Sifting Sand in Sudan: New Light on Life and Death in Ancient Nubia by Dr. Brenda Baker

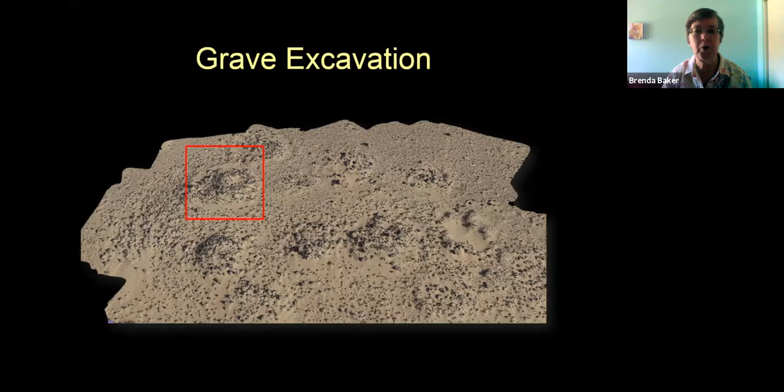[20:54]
At this particular site, we picked out this particular grave to do the 3D photogrammetry of every layer that we removed. And you can see what this ends up working like.